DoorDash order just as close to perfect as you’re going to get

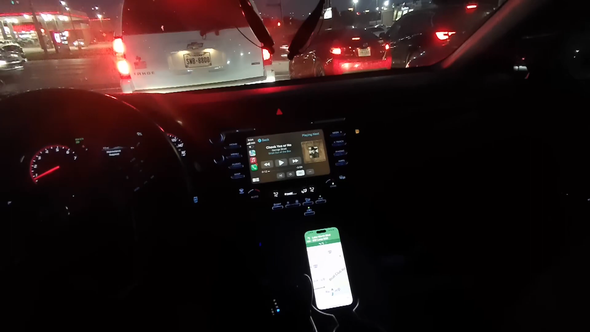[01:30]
I mean, it's uh Says it's gonna be seven minutes or three point eight miles or arrive at 9 11 p.m So let's just ride ride this out How about that? We will ride it out?
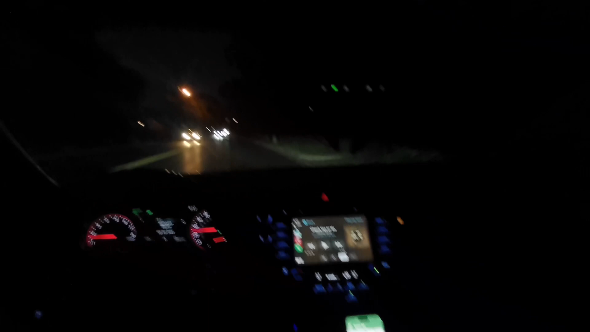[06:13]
We're almost there One other thing I would tell you if you're thinking about this Taylor Street, Taylor Street Just remember
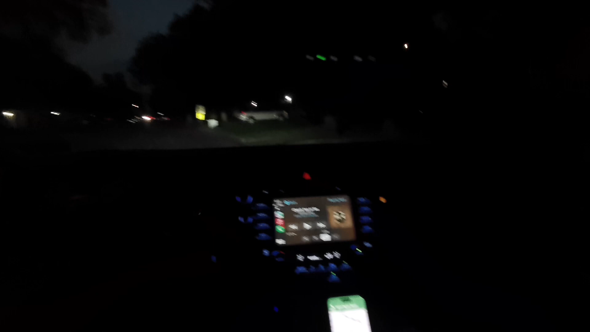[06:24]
It's dark now. I mean I'm in an area that gets dark at about nine o'clock
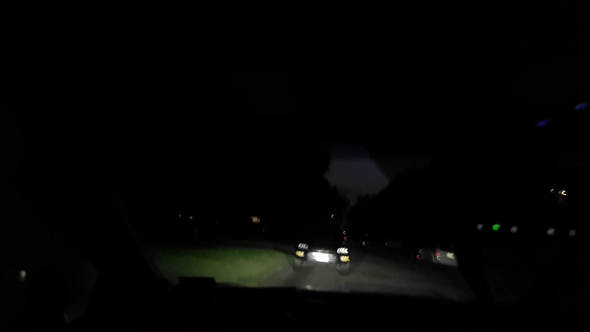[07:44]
Filming then So I just laid it down on my dash to see if you can see it So... Hopefully you could You see how easy that went I just handed it to the order Thank you ma'am Have a good evening And I'm on my way That... That... Is... Pretty much the perfect order for DoorDash Uh...